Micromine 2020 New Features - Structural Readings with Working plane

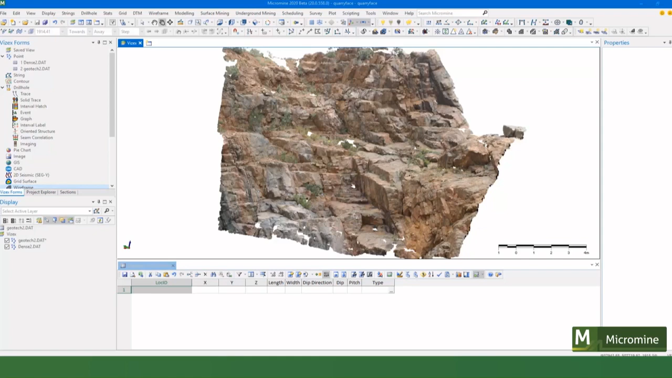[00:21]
environment so here I've imported a point cloud of a lidar or a photogrammetry scan or image and you see it's points and those points
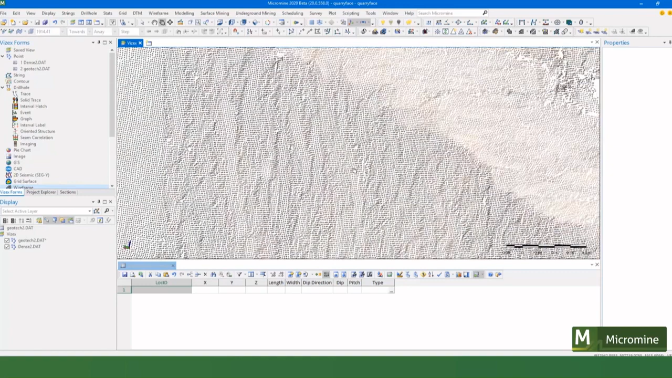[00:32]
are actually with color and we can see in this that we've got three main joint directions so we've got this one here this one here and this one here so let's take some readings from that to do that we're going to use a brand new tool in Micromine 2020 called the working plane and it's got many uses but I'm going to
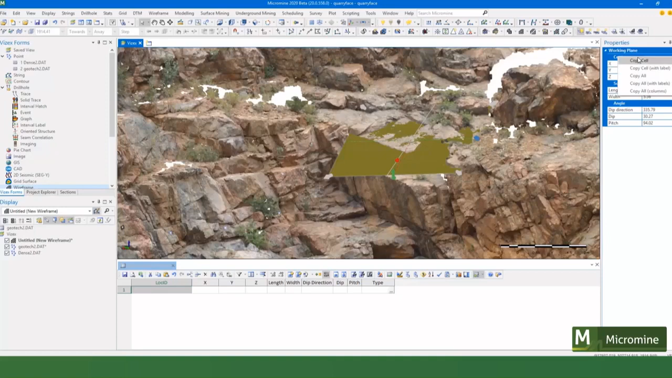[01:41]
it for boolean operations or building faults and stuff like that but what I'm going to do is I'm going to take the information that's in the properties and put it into a file and we've got this new option called copy all columns and I've got a file made up here already I can paste directly into that so really quick way of getting information from the properties there so if we just go and measure a couple of more structures there's the other one so I can copy that
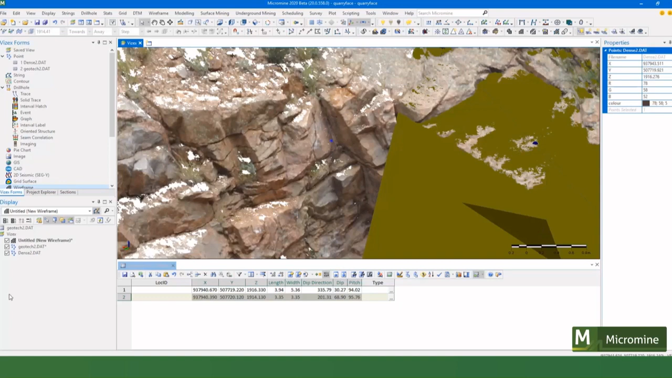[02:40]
there and there and there so I'm just going to hide that so you can see it make it a bit bigger